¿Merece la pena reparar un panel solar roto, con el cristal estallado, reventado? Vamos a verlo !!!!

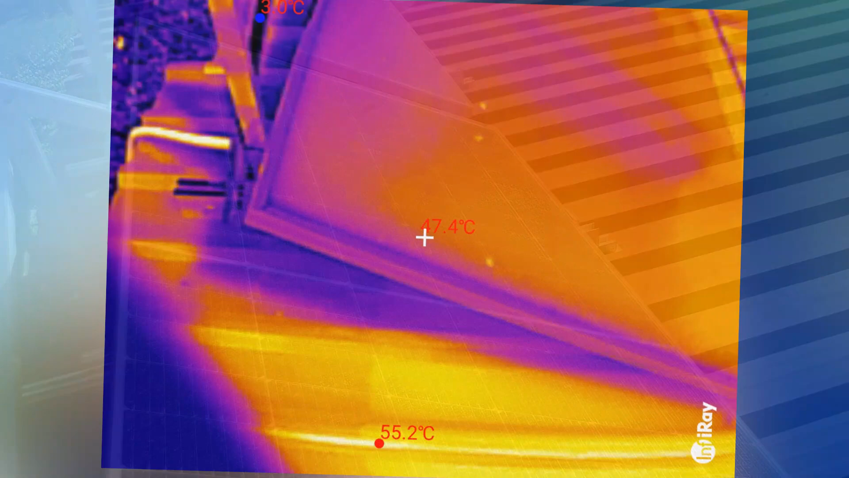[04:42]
On screen: spot 47.4°C, max 55.2°C
estamos y lo primero que vamos a hacer va a ser comprobar
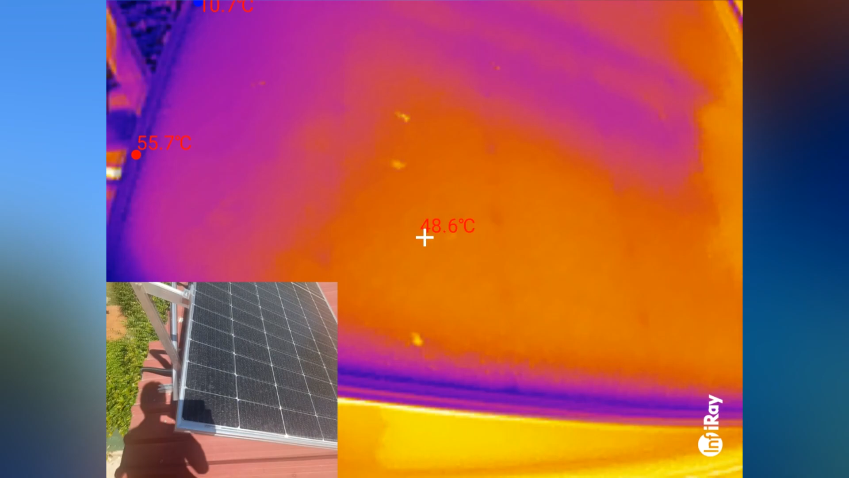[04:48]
On screen: spot 48.6°C, max 55.7°C
la temperatura que tenemos en el termómetro que hemos puesto y
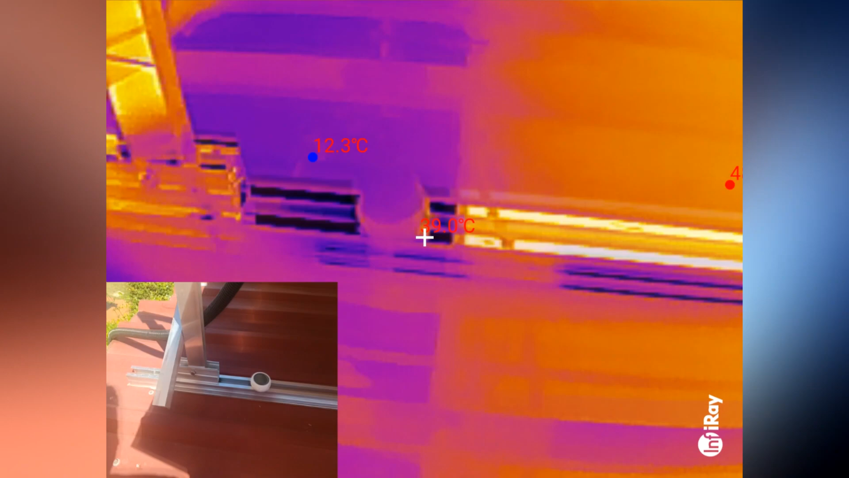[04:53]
tenemos el termómetro a la sombra vale lo vais a ver abajo a la izquierda y tiene
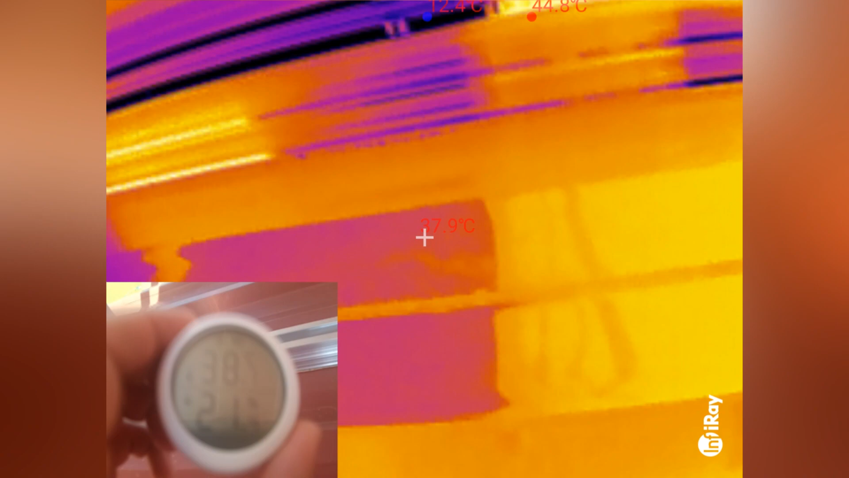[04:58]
On screen: spot 37.9°C
ahora mismo 38,1 grados y ahora vamos a irnos
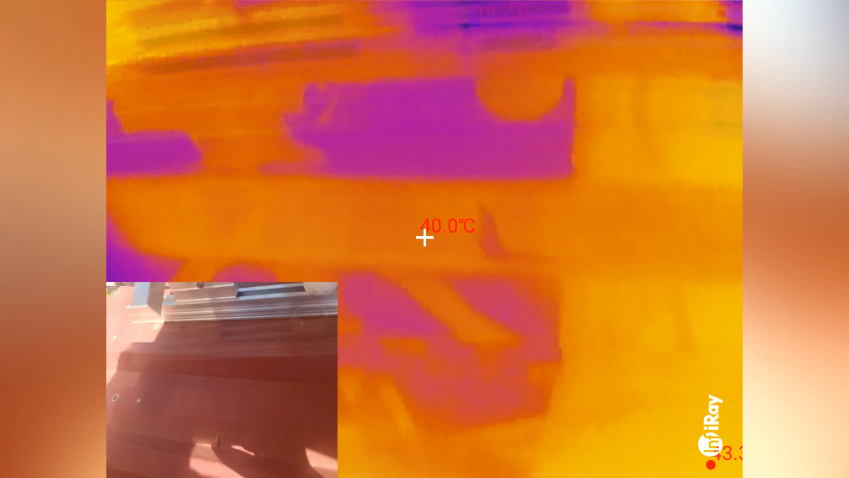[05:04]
On screen: spot 40.0°C
arriba y vamos a ver los paneles me voy a poner a otro lado para
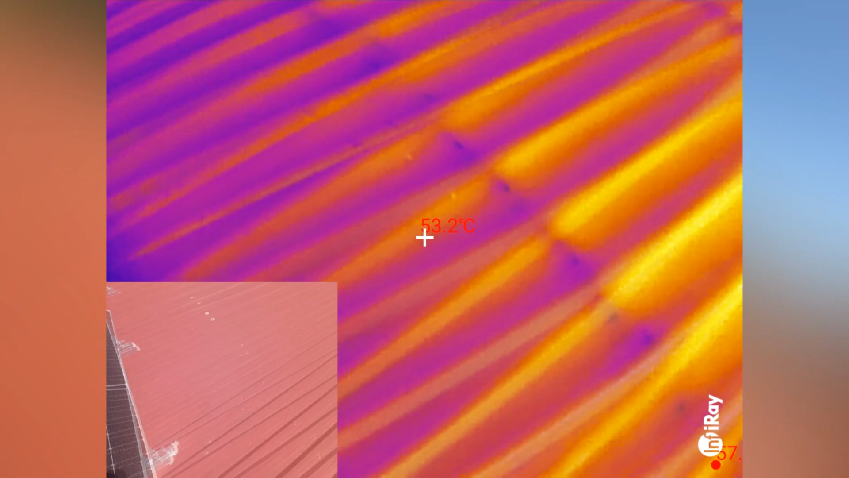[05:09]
On screen: spot 53.2°C
que así no os voy a dar yo sombra para que veáis la chapa del parking está pues
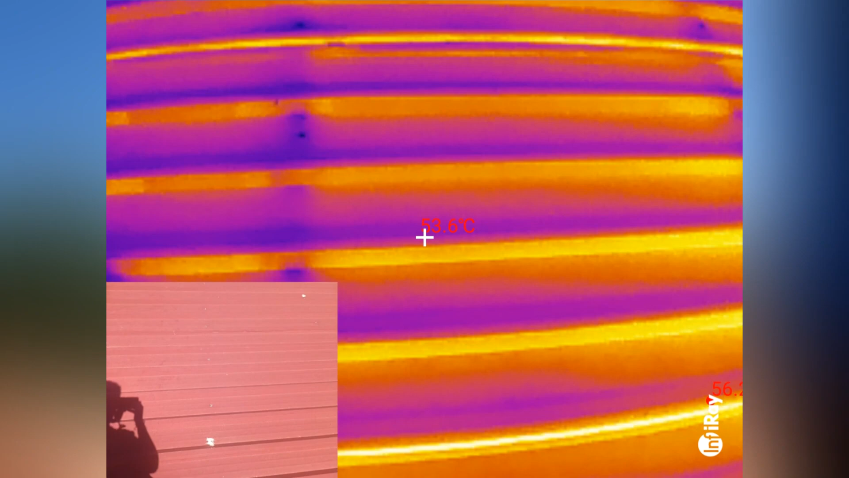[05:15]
ya veis 54 grados ahora mismo
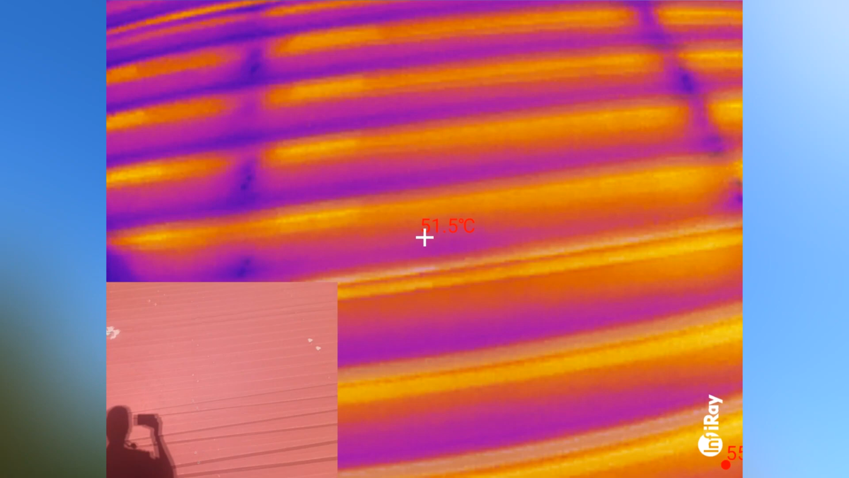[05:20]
On screen: spot 51.5°C
y vamos a ver el panel reparado vale ahí tenéis
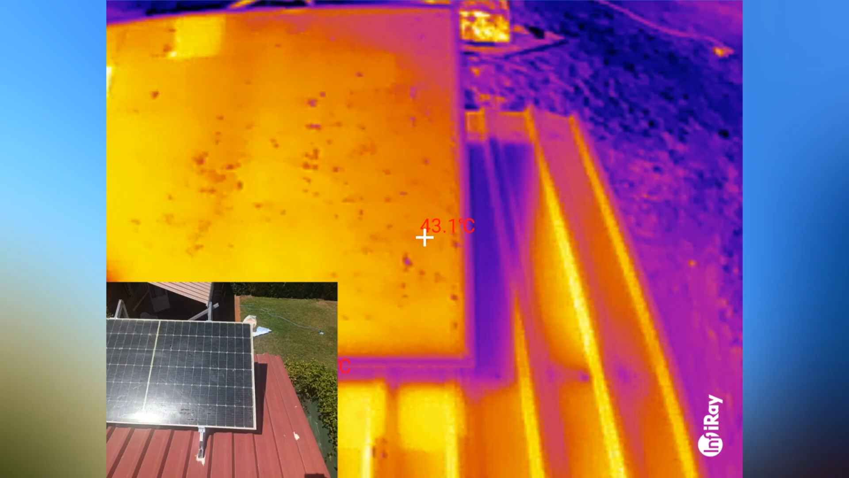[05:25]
On screen: spot 43.1°C
la imagen y ahí veis como tenemos un montón de puntitos no tan altos de temperatura ahí por ejemplo tenemos
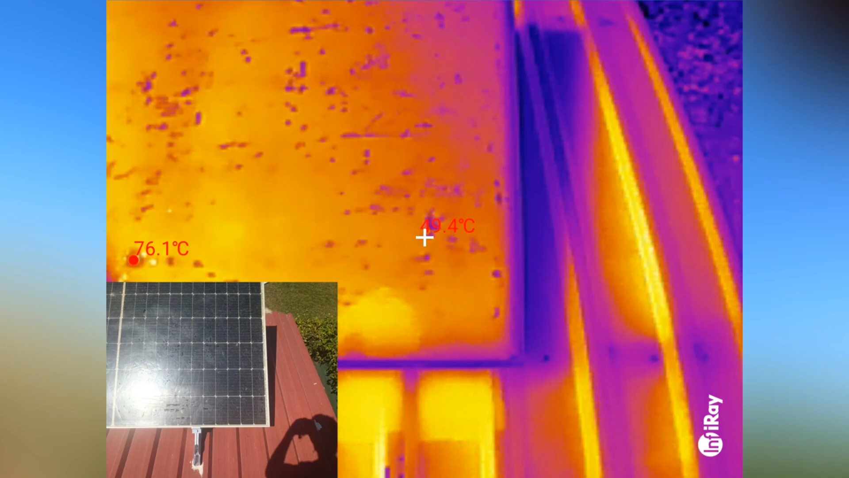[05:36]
47 y en cambio por aquí tenemos 51 y
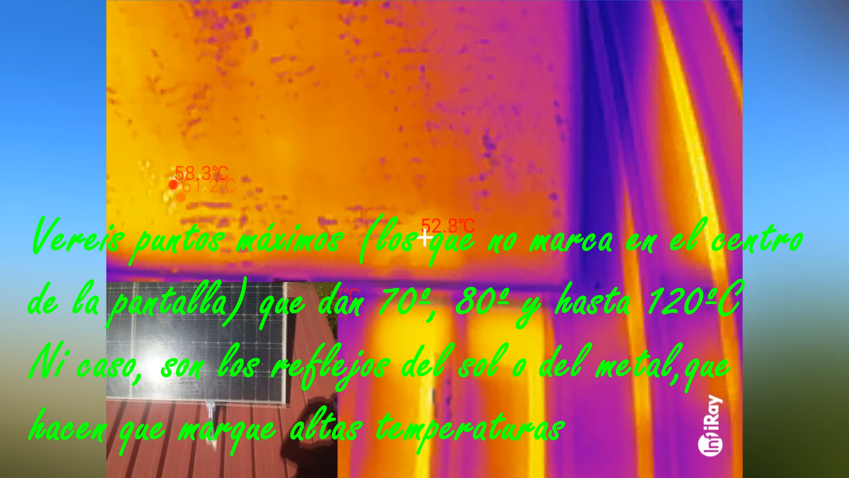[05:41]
On screen: max 58.3°C
aquí abajo pues tenemos 52 y esto que es el aluminio pues sube algo más vale ya
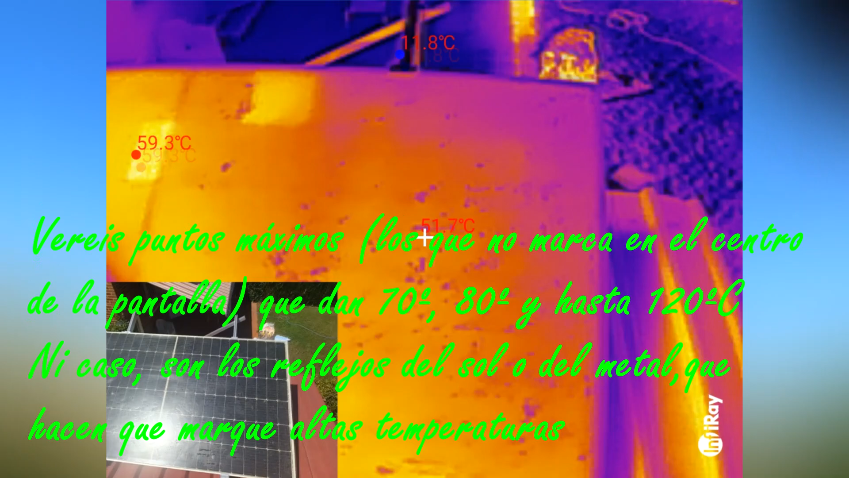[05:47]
On screen: spot 51.7°C, max 59.3°C
veis y veis en este panel pero no por motivo yo creo que de aquí tenemos un
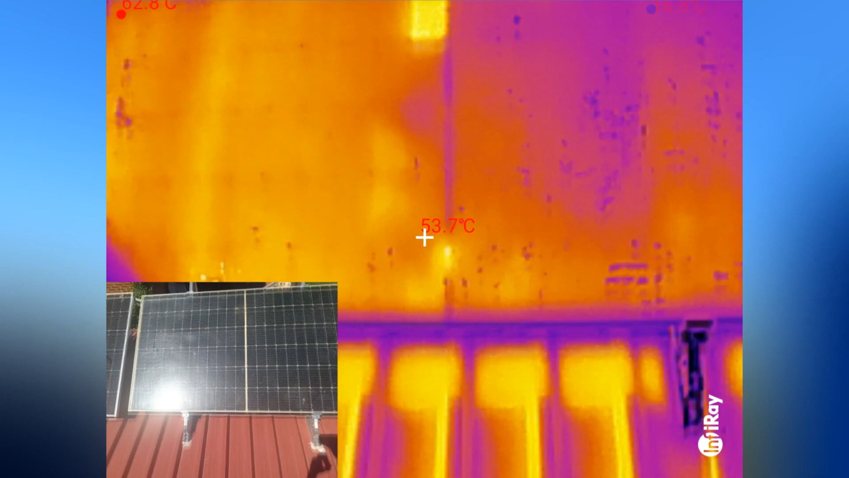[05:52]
On screen: spot 53.7°C
punto caliente ahí cuando tenemos 56 que corresponde justo eso es a la parte central del
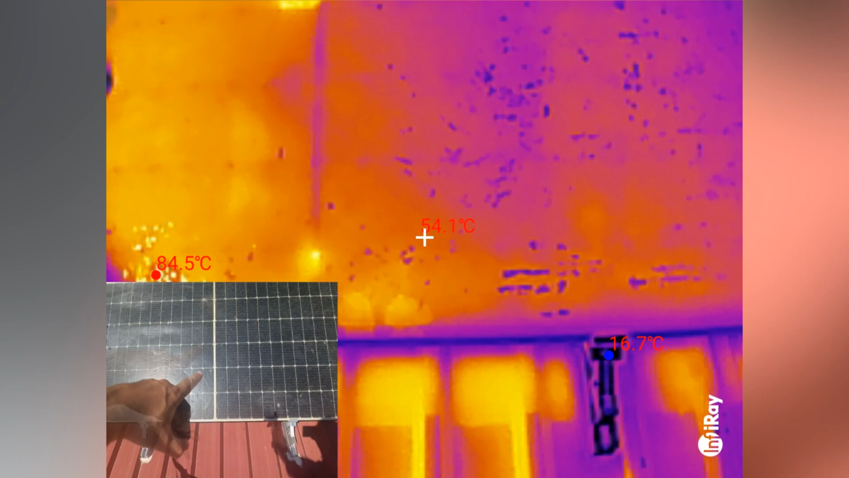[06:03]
On screen: spot 54.1°C, max 84.5°C
panel vale y bueno pues ya veis que hay algunas
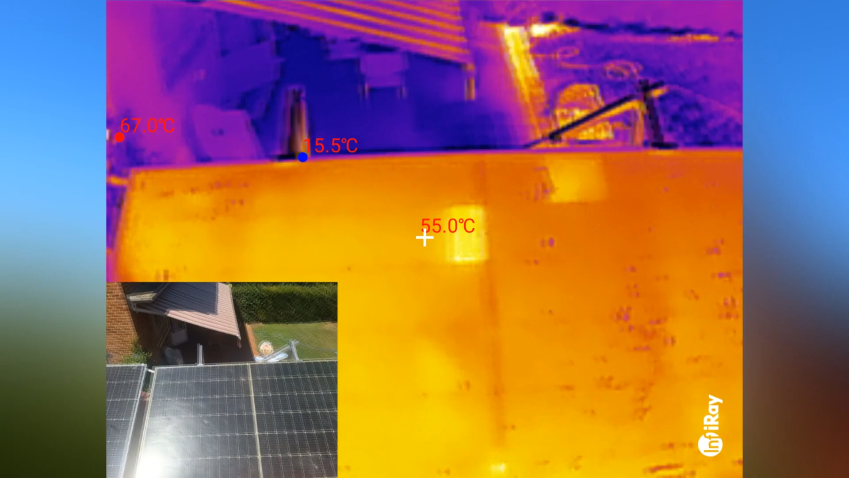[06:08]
On screen: spot 55.0°C, max 67.0°C
celdas 59 esa está más arriba 54
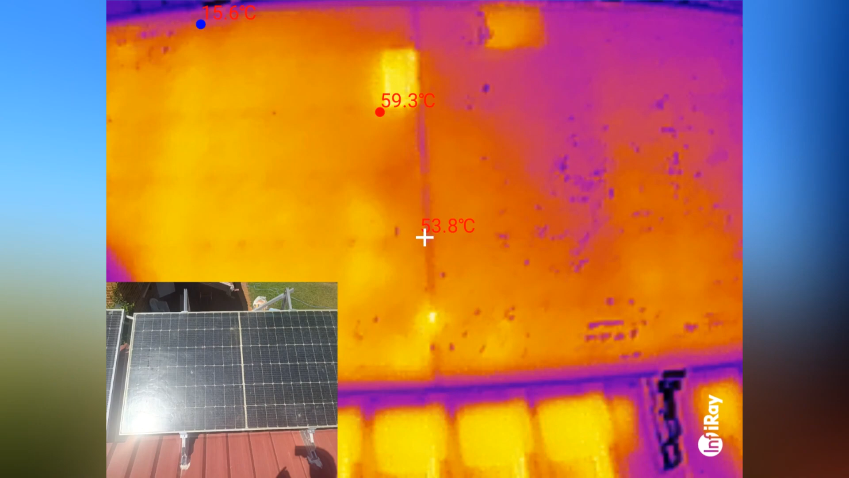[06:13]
On screen: spot 53.8°C, max 59.3°C
vale hay algunas celdas que están más calientes pero en el principio pues bueno vamos a decir que la temperatura 52 52
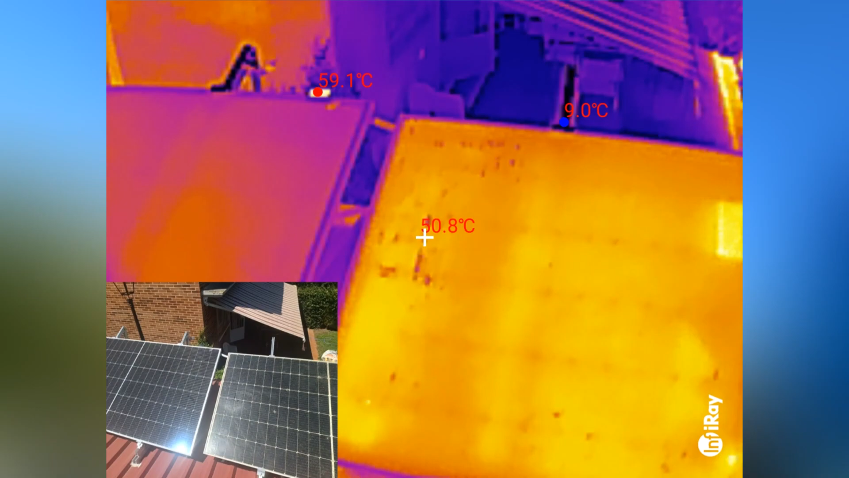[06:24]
On screen: max 59.1°C, min 9.0°C
aquí más arriba 50 50
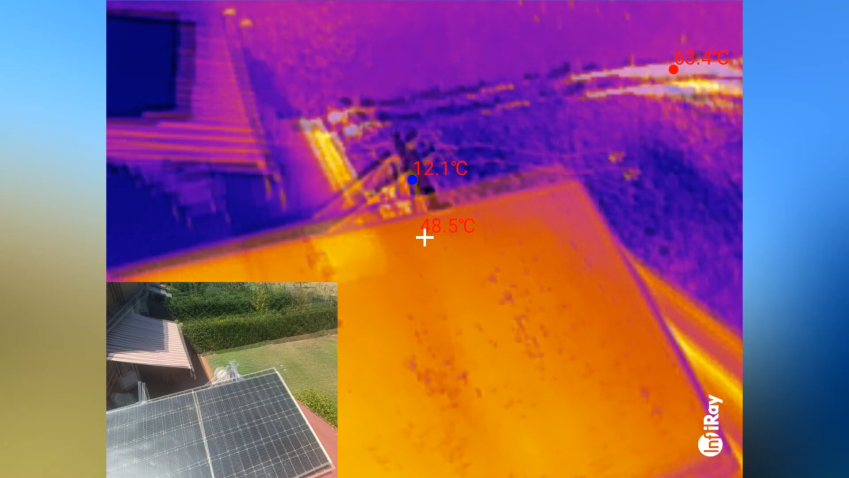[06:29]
On screen: spot 48.5°C, min 12.1°C
49 ahí en la esquina no veo bien 47